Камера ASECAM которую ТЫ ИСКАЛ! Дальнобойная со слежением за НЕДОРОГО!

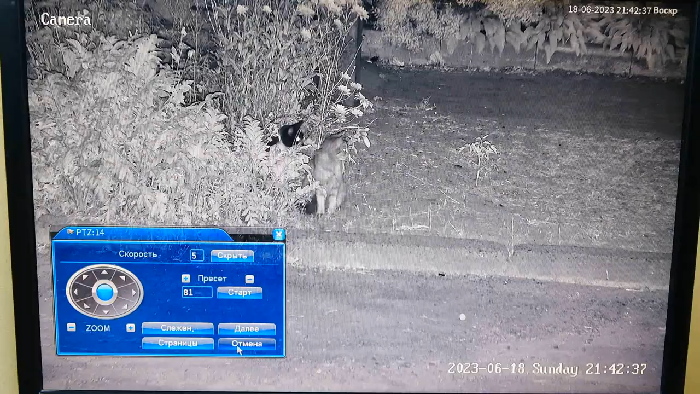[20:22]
отличная ночная картинка с камеры автофокус отрабатывает также отлично вопросов нету
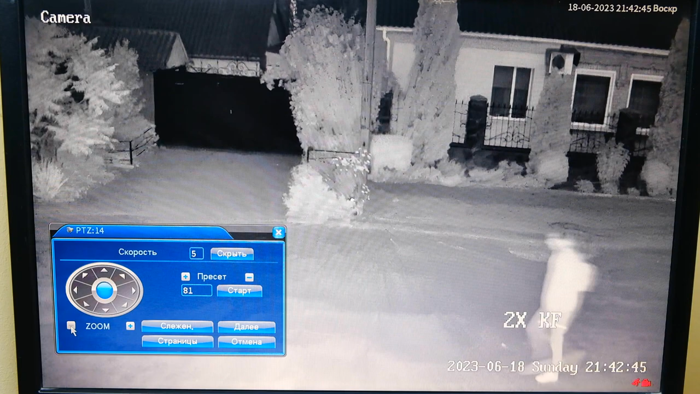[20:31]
дальнобойные и к светодиоды определение силуэта человека также слежение работает в ночном режиме сейчас я его выключил просто пробую вот презумировать
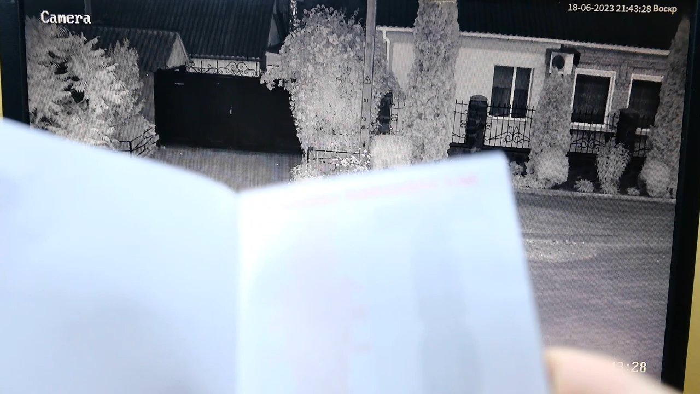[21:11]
эта табличка в общем-то очень хорошо помогает перевести запомнить несколько пресетов которыми вы будете пользоваться также можно включить
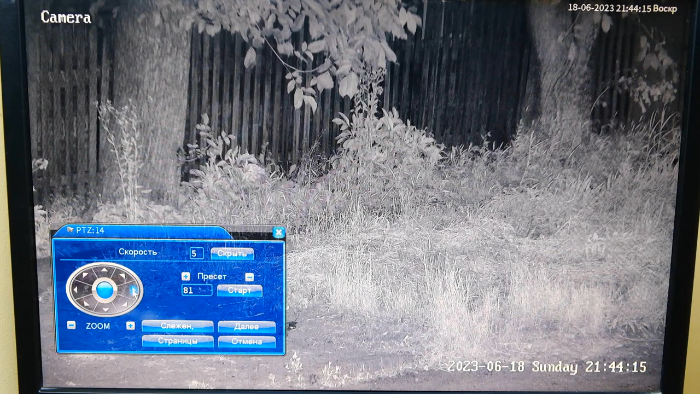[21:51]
призумировали оставили и пиш пишется картинка
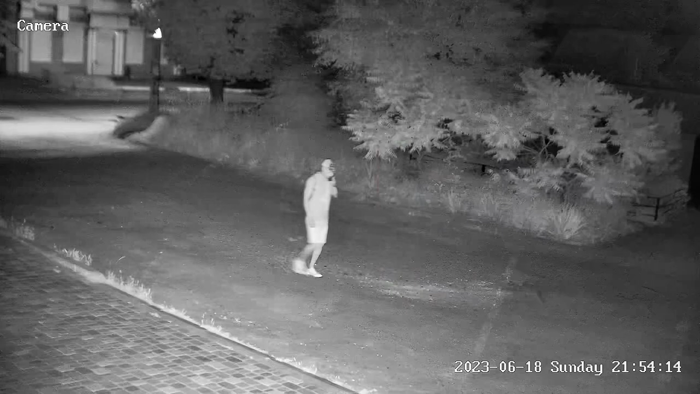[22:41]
соответственно объектив стоит не супер качество отсюда и
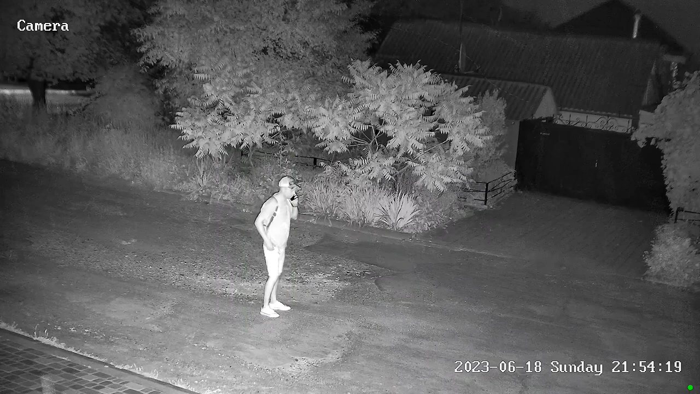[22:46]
заявлено продавцом 12-кратный оптический зум и там 18-кратный цифровой но если честно
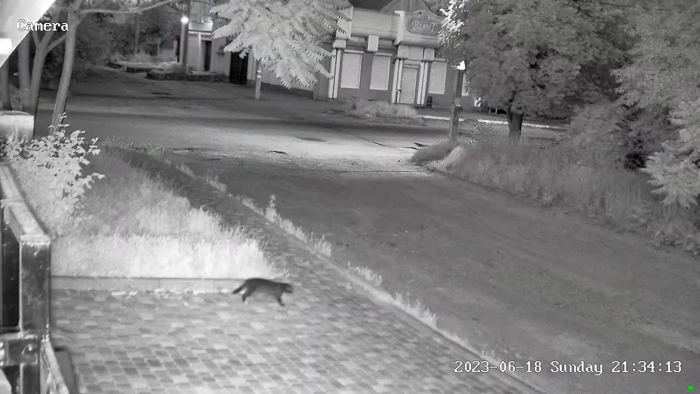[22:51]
я не замечаю особой особой потери качества картинка также на достойном уровне то есть за эту стоимость это
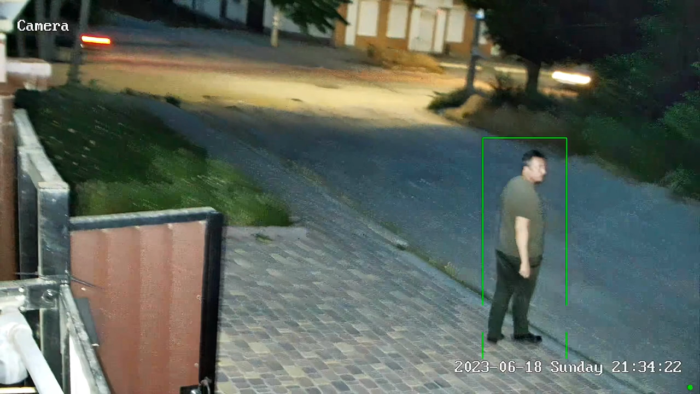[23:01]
супер вариант камеры на сегодняшний день чувствительность по определению человека также очень порадовала очень далеко камера может определять
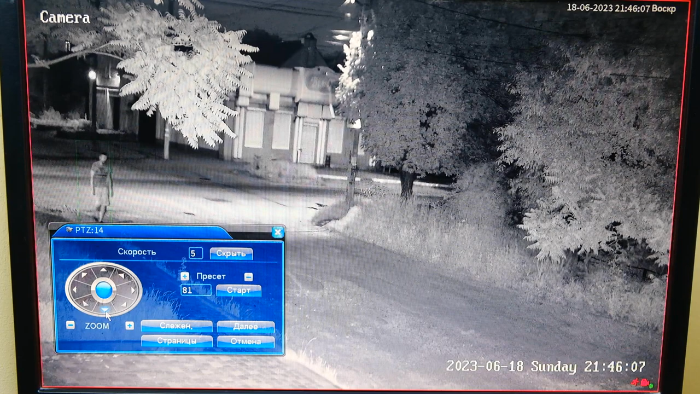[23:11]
человека на очень большом расстоянии чувствительность просто огромная особенно днем ночью понятно это будет хуже но нет у меня такого места чтобы камера не определяла там человека везде где видимость есть прямая человек появляется сразу же камера определяет присылает уведомления если включено слежение начинает следить за ним 55 пресет отвечает за включение